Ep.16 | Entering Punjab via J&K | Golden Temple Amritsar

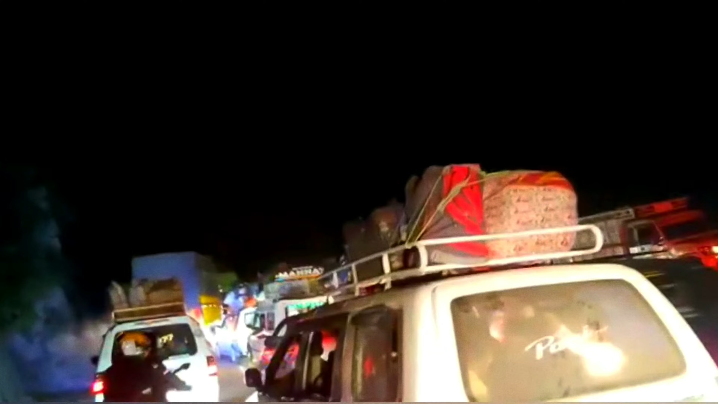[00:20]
In a traffic jam in the city of Ramban, it's huge.
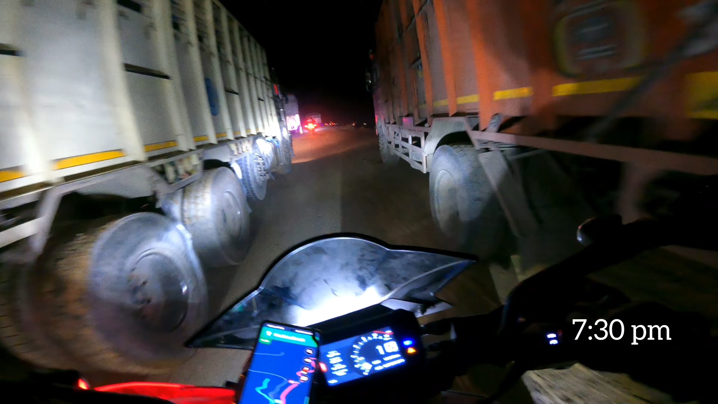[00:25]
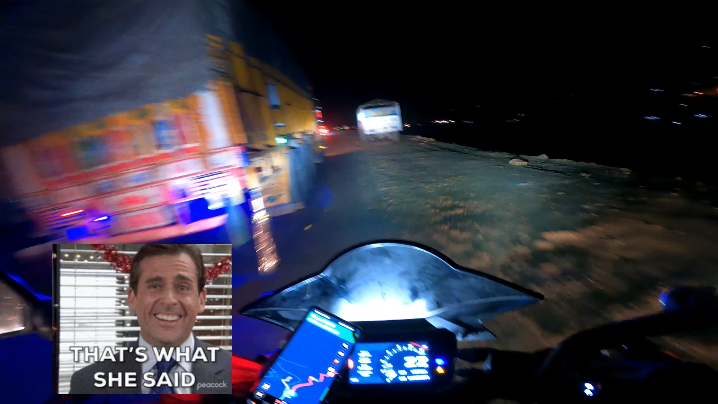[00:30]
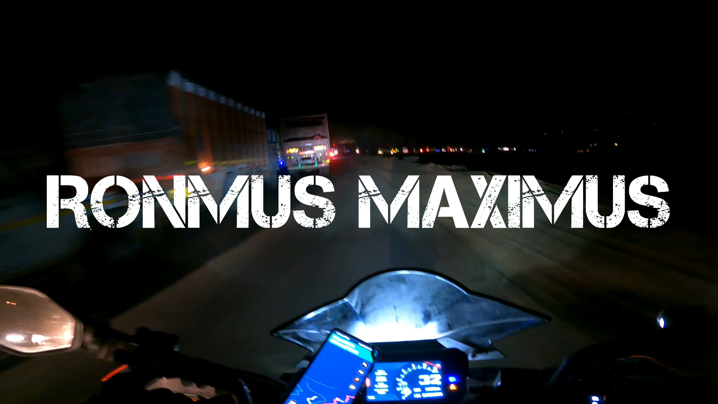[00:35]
I'm trying my best to navigate through the traffic jam. Look, the traffic jam is full of trucks.
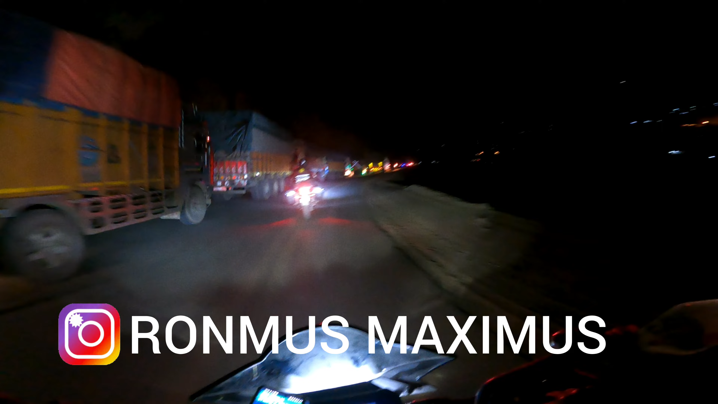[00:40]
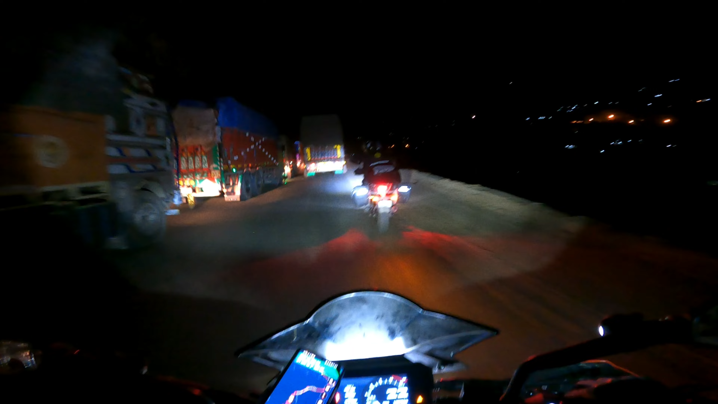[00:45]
Now it's too late to go back to the highway also, so we are going to have to press on with patience.
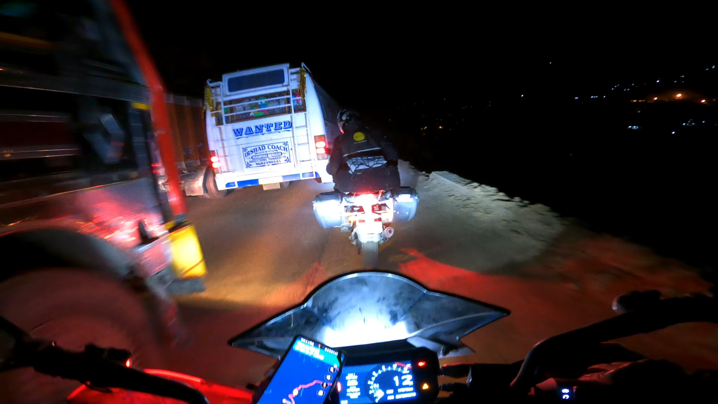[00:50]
We are in the city of Ramban in JNK. A 55 minute congestion that
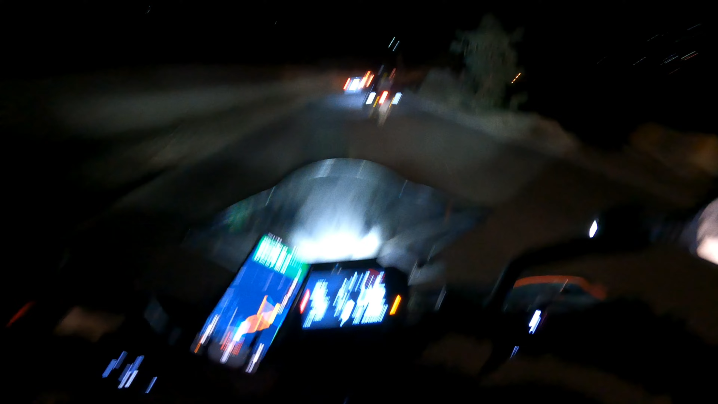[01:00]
was shown on Google Maps was finished off in 15 minutes by the three riders. Both of them ride extremely well, and because of that,
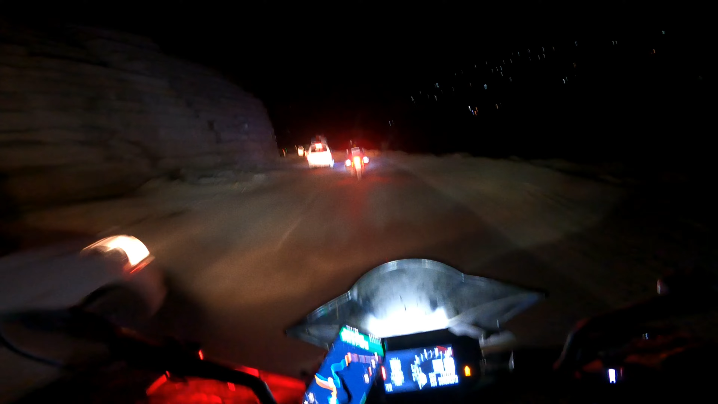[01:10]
I think we could just beat the Google's estimated time of arrival. My god, what a jam that was.